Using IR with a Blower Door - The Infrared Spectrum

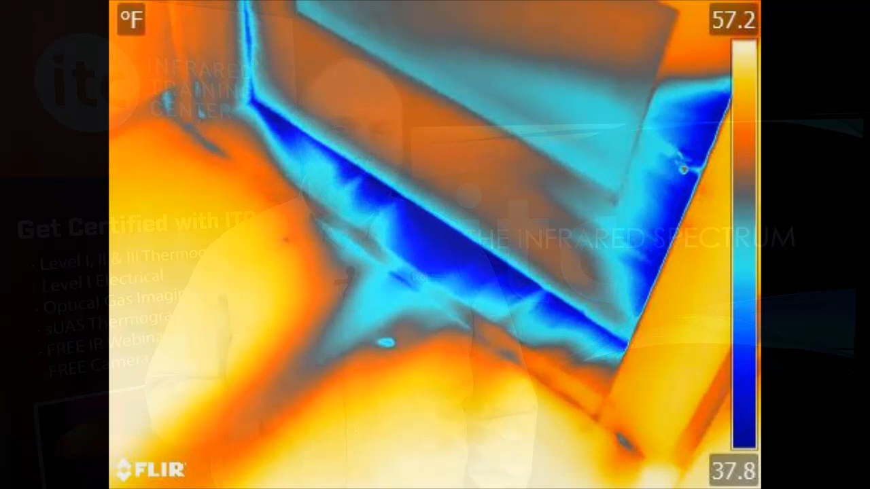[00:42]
On screen: scale top 57.2°F, scale bottom 37.8°F
Combining these two technologies allows you to easily pinpoint air leakage sites you're not going to catch with the naked eye.
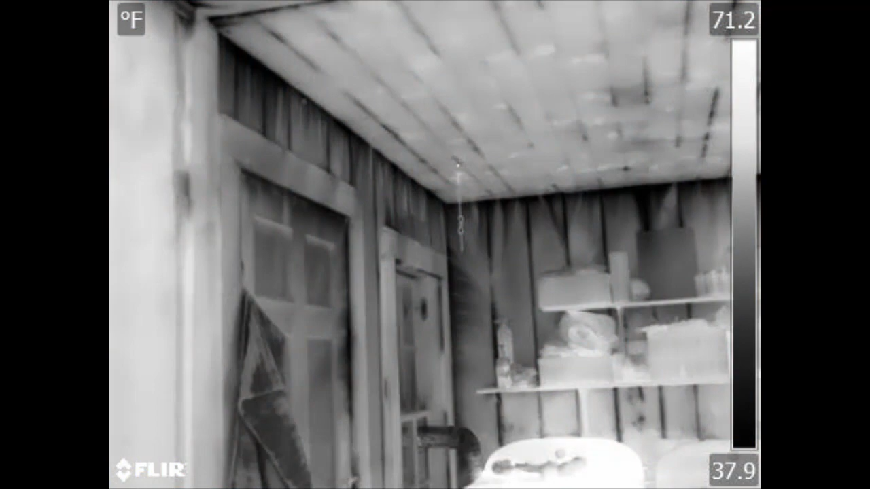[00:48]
On screen: scale top 71.2°F, scale bottom 37.9°F
It's not just about air infiltration or exfiltration either.
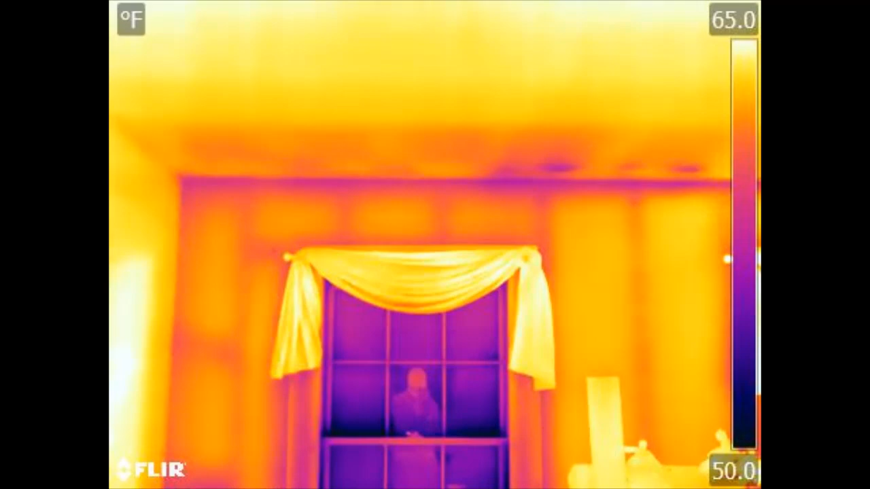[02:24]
On screen: scale top 65.0°F, scale bottom 50.0°F
It's really unique to use an infrared camera with the blower door.
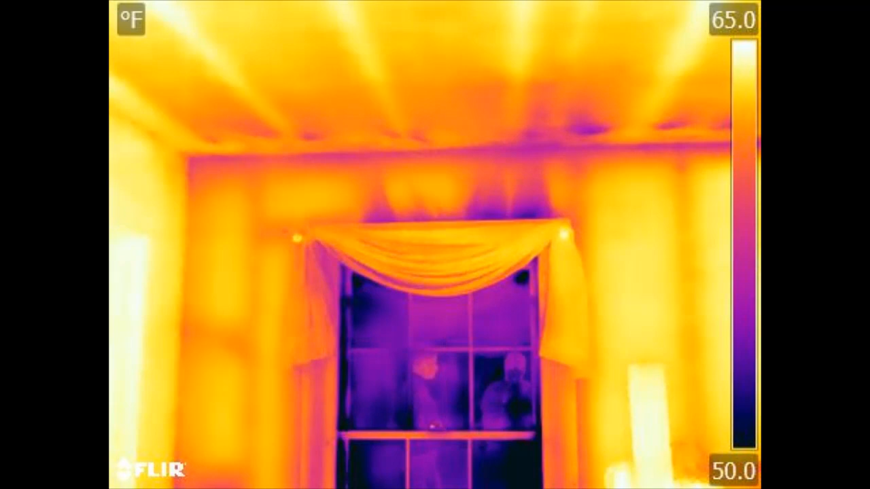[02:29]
On screen: scale top 65.0°F, scale bottom 50.0°F
It gives you a more exaggerated effect, and it really allows us to pinpoint where we need to air seal and where we need to stop air infiltration.